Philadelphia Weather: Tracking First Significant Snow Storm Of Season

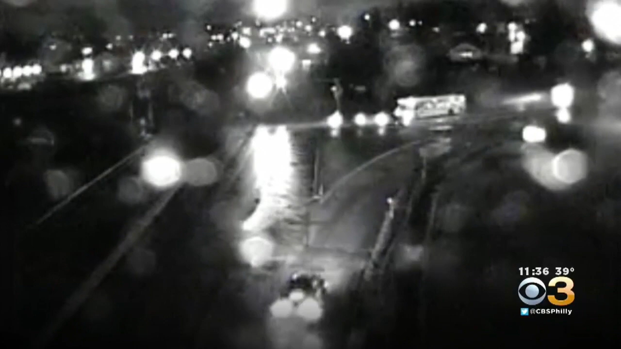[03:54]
And tonight in Montgomery County, Route 202 in King of Prussia is wet with no major travel issues. But that will likely change tomorrow.